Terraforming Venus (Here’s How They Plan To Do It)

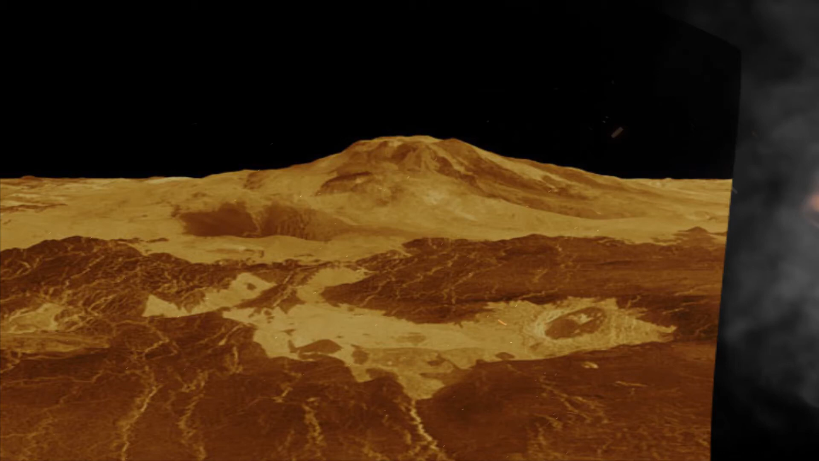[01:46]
As compared to big mountains of Earth, the surface of Venus consists of heavily crushed mountains,
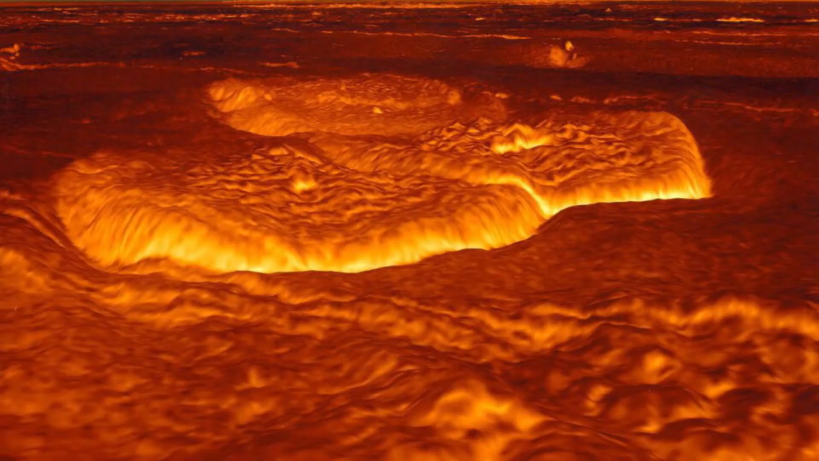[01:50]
and thousands of massive volcanoes spread across the planet.